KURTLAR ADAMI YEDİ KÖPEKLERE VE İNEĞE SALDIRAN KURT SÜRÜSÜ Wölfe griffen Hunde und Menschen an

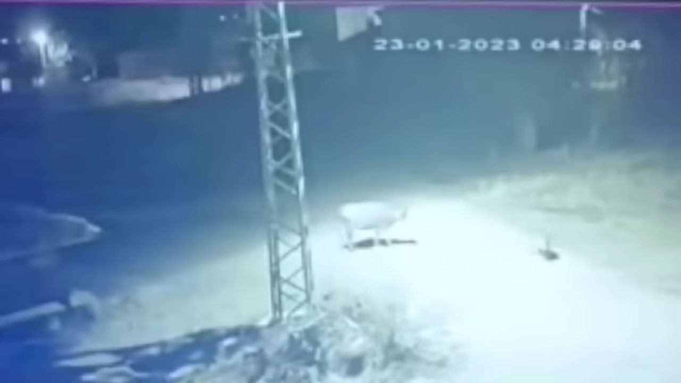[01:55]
Bakın saatlerce düğenin etrafında dolanan kurtlar. İneği imha etmek için uğraşıyorlar.
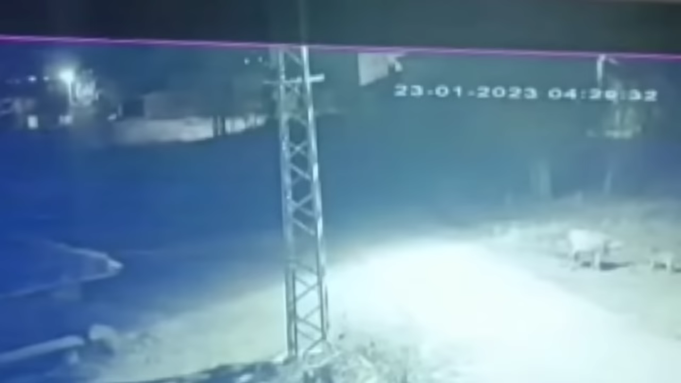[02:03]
Aslında müsait bir yer olmuş olsa Yani 5 dakika 10 dakika içerisinde hayvanı yere yıkarlar.
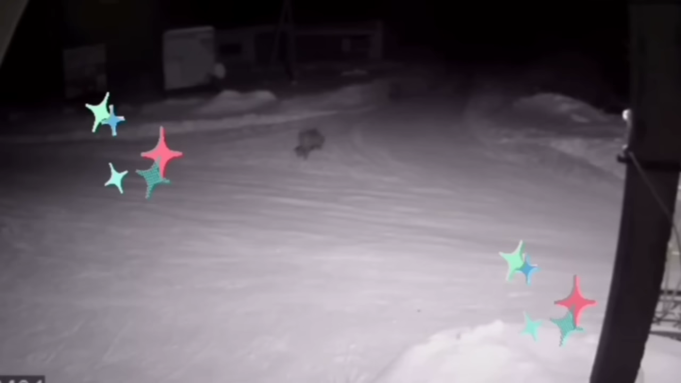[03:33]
Yerleşim yerine gelen iki tane dev kurt. Gerçekten dışarıda bu kadar aç kalmalarına rağmen kurtlar bu kadar iri olabilmeyi nasıl başarıyorlar bilmiyorum. Bakın köpek siyah olmasına rağmen siyah renk akşam karın üzerinde net olarak gösterişli görünür. Ancak kurtlar daha iri duruyor. Ve ne kadar zeki olduklarına bakar mısınız?
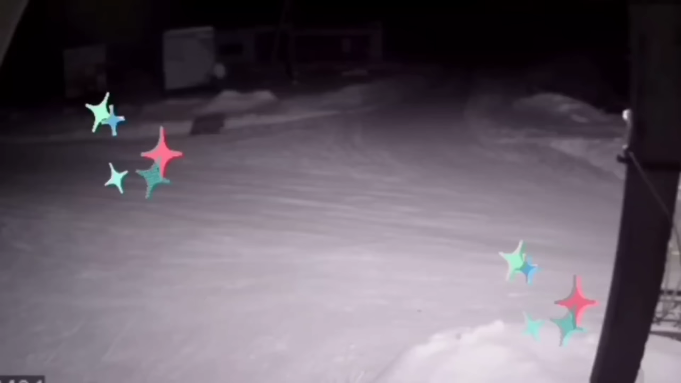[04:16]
Ne kadar pusucu bir hayvan olduğunu buradan anlayabilirsiniz. Bakın iki tane olmasına rağmen bir tanesi gelip kendini zayıf gösterip köpeği yanına çekmeye çalışıyor.
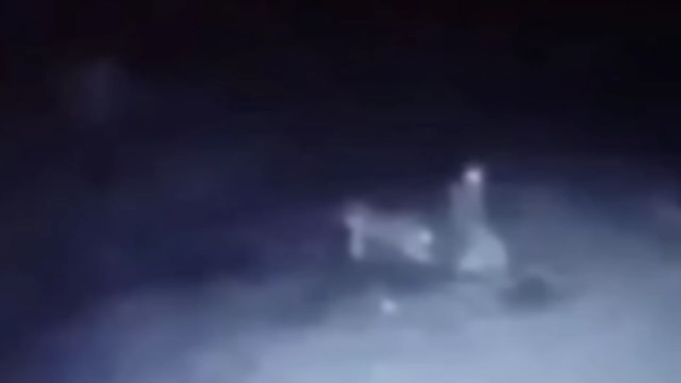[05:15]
Siz de fark etmişsinizdir. Ancak kış önümüz bu hafta başladı ve kurtlar bakın.
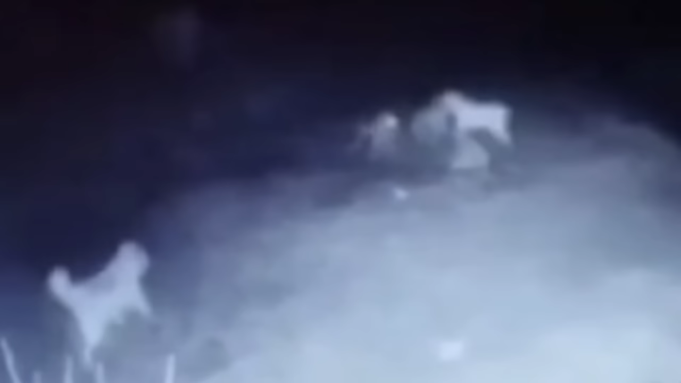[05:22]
Kışın ilk günlerinde yine köpeklere saldırdılar. Burada olay biraz karışık duruyor. Ben size açıklamasını yapayım. Benim fark ettiğim kadarıyla.
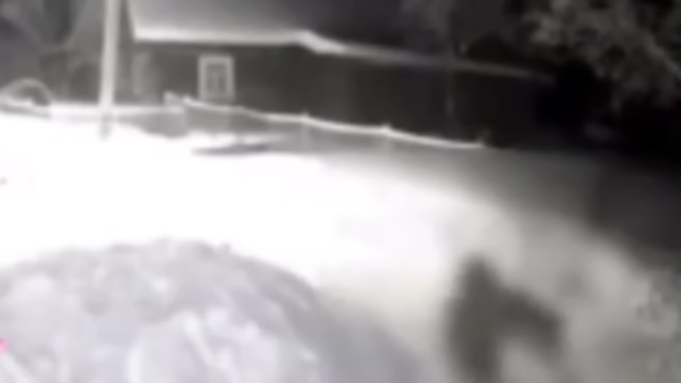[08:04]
Burada da yine birebir boğuşan kurt ve köpeğin videosu.
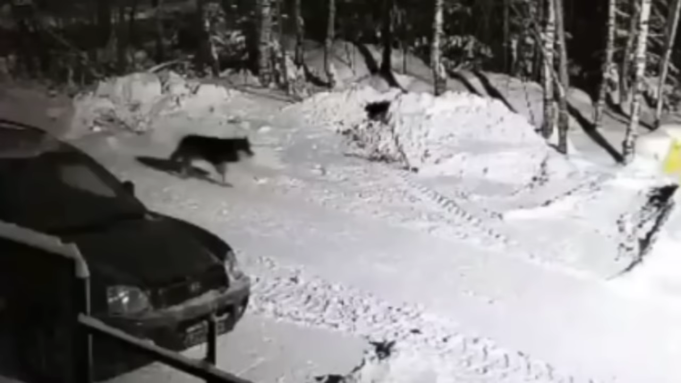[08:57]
Evet videonun devamı burada elleri dolu geri döndüler kurtlar ağızlarında bir şey var.
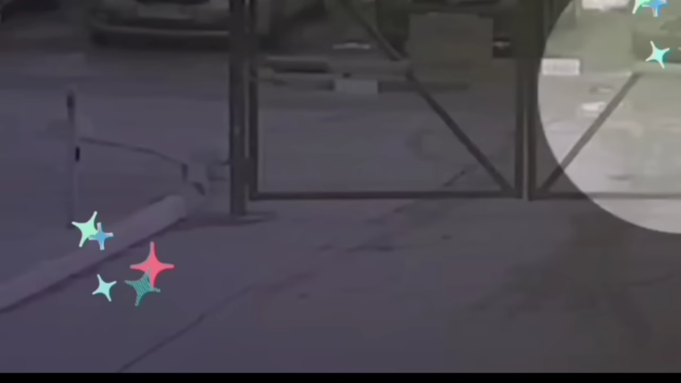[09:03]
Kedi mi sokak köpeği mi tam bilmek mümkün değil ancak kurtlarına kadar iri olduğunu gördünüz.
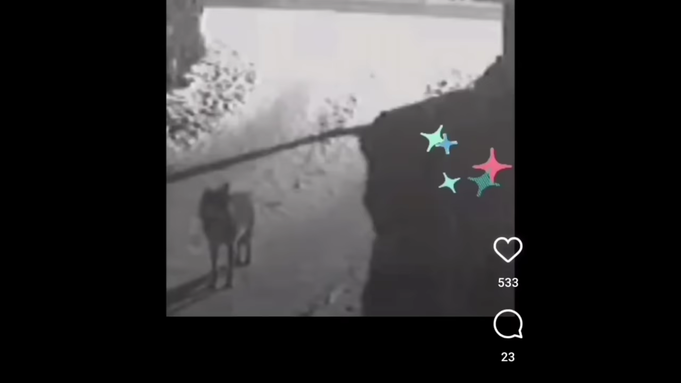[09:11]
Bu da Türkiye'ye ait eski bir görüntü.
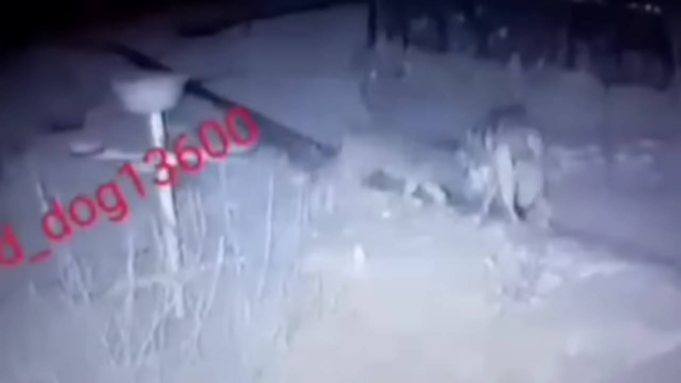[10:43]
Güneydoğu'nun çoğu bölgesinde arkadaşlar kurtlar çoğu yerinde diyorum bakın. Sürü halinde gezmezler. En fazla böyle çift olarak gezerler. Çünkü hayvanlar karınlarını doyuramadıkları için sürü dağılıyor yiyecek için.
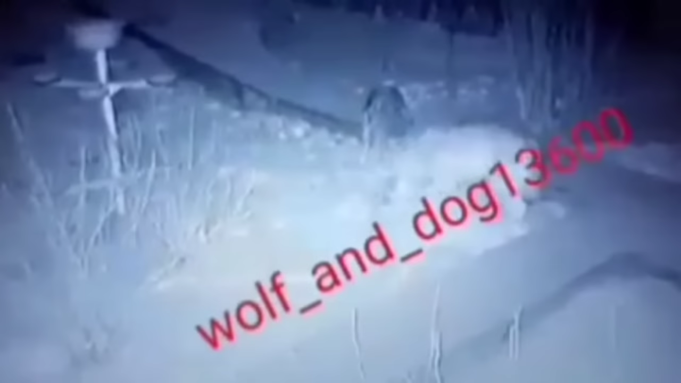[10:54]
Ve bir daha bir araya gelmiyorlar.
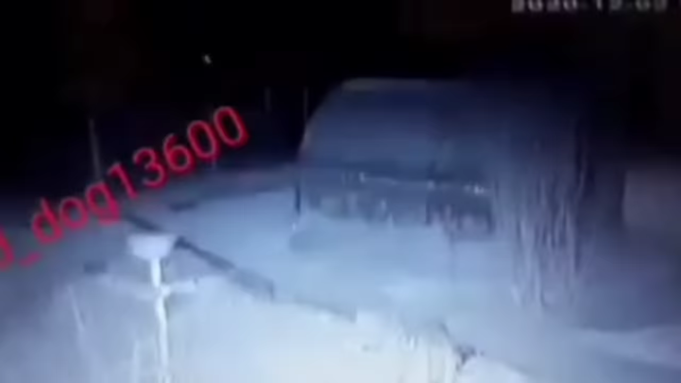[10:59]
Genelde böyle yüzde elli kesimi daha doğrusu bu şekilde çift olarak gezer.
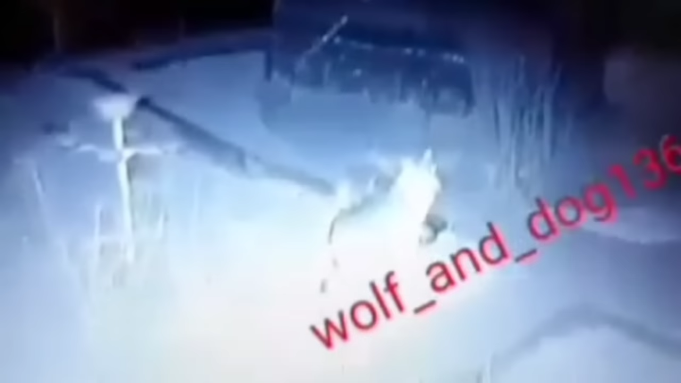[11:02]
Diğer yüzde elli kesiminin büyük bir kısmı yine tek olarak gezer. Kalan kısmı da ormanlık alanların boğulduğu yerlerde kalabalık türü halinde gezerler.
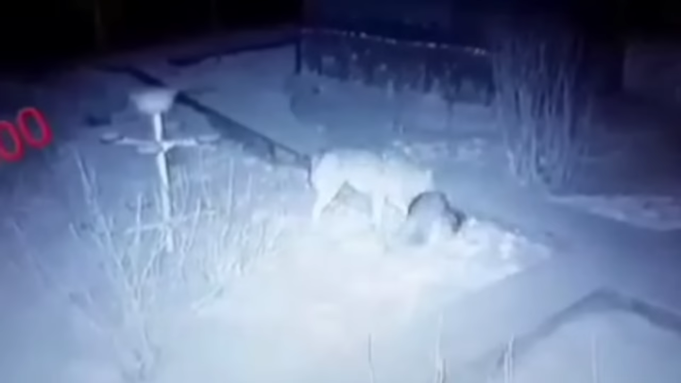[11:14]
Ama genelde böyle çift olarak gezmeyi tercih edip bir dişi bir erkek olmak üzere. Bu şekilde daha rahat avlanıyor. Daha rahat gizlenebiliyorlar. Ve gördüğünüz gibi de avlanırken hiç sıkıntı çekmiyorlar.
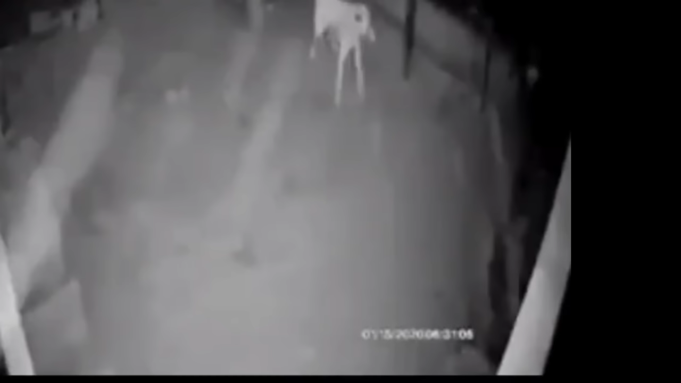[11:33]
Çünkü köpeklerle baş edebilmek onlar için büyük bir sorun değil. Ancak dişli köpekler için olay tam tersi bir boyuta geliyor.
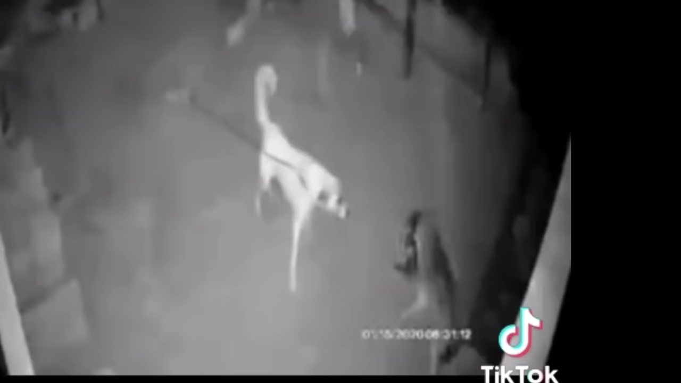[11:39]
Bu da eski bir görüntü. Videonun sahibi köpeğinin 11-12 aylık olduğunu söylüyor. Yani genç bir köpek. Daha yetişkinliğe tam olarak oturmamış bir köpek. Ancak kurdanası hışımla saldırdığını görüyorsunuz. Ağzında avı var ve köpeğin bölgesine çıkmaya çalışırken bekçiye yakalandı. Ancak köpek zincirli olduğu için istediği gibi hareket edemiyor ve fırsatı bulan kurt olay yerinden uzaklaşıyor.